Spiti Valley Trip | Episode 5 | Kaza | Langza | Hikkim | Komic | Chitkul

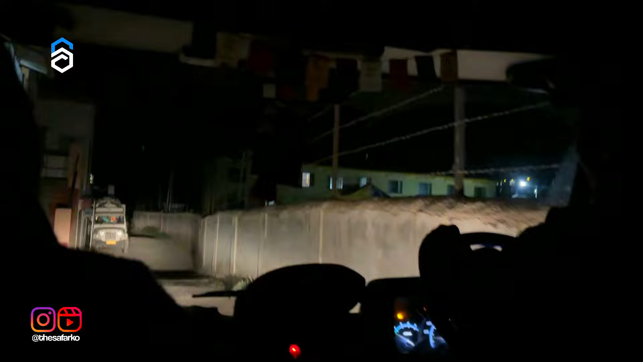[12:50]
এই কোন কোনে ঠান্ডার মধ্যে বেরিয়ে পড়লাম স্টারগেজিং করতে চারিদিকে ঘুটঘুটে অন্ধকার আর আকাশ